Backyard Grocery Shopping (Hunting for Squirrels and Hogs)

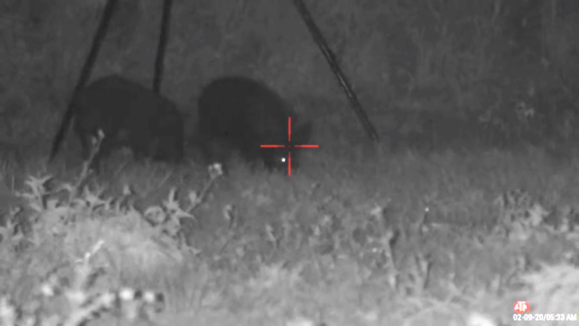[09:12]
A shot right between the eyes or the ear holes is the ideal spot when taking a hog with an air gun.
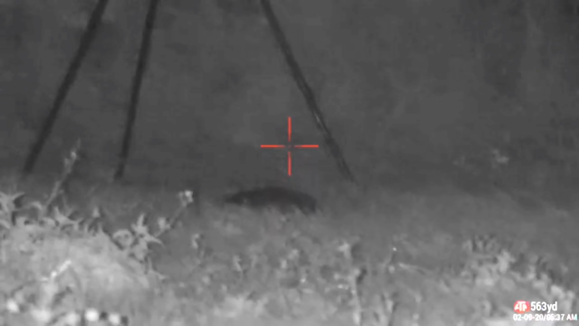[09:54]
These guns are not only powerful and fully capable of taking a big hog like this,
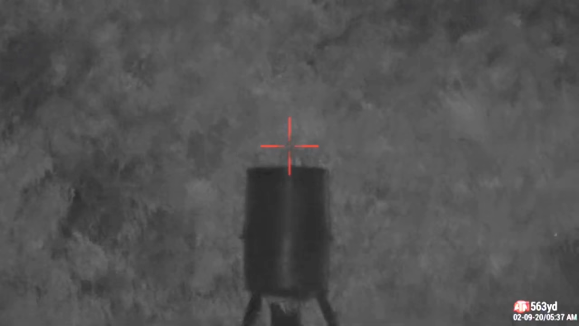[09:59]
but they're incredibly quiet,
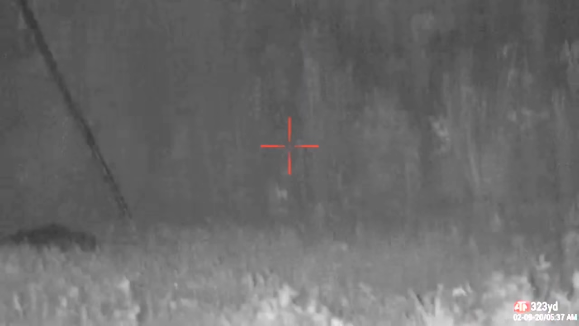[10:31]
if it was an AR, that second hog would have been in the next field by now.
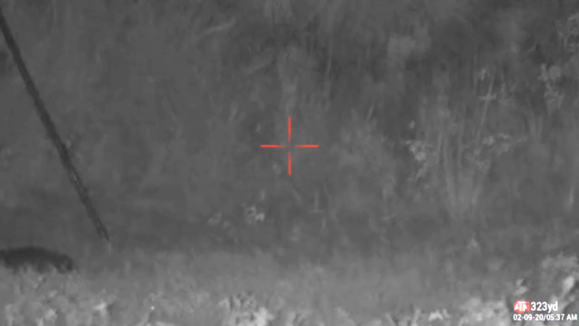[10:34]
But either way, with an airgun, you need to be selective to be humane, so this story will just have to continue another night.